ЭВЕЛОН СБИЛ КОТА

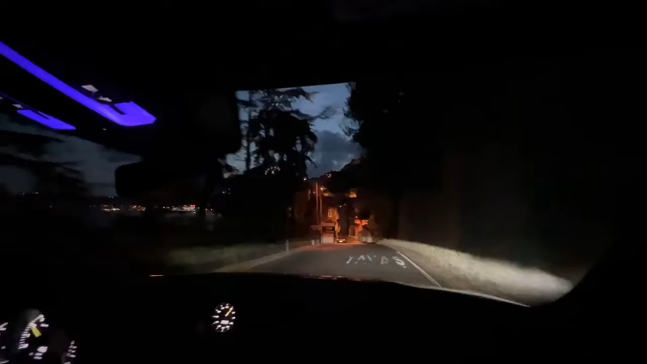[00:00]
Забрать карту и сразу с братом Камиля поехать купить телевизор и Плейстейшн И по сути полдела уже будет сделано Ой, блядь!
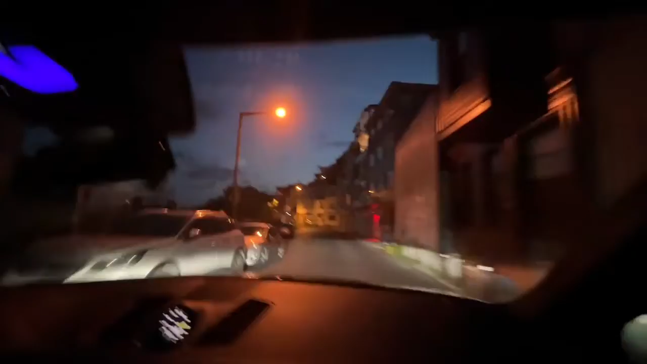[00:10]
Фух, я ебал Что? Кошка выбежала, блядь, на плюс-в нахуй Бать, я даже не видел Я чуть кота не въебал, просто сбоку, блядь